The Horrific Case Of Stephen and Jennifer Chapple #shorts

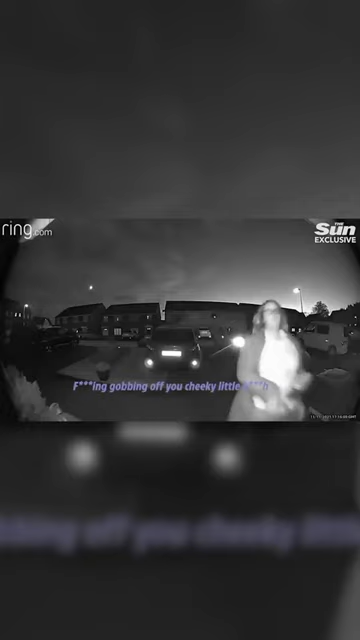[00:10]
an argument ensued between Jennifer and Colin outside the homes, which was also caught on camera.